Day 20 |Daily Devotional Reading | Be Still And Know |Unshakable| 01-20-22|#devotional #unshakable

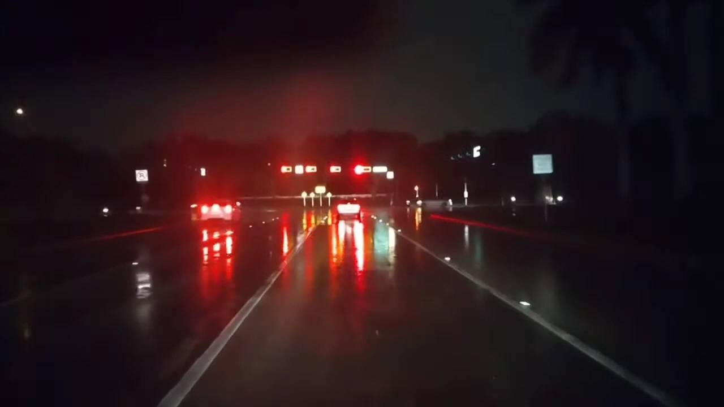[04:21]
You see how tonight I actually decided to do a night view for you guys. This is on my way back from picking up hubby from work tonight. It's raining.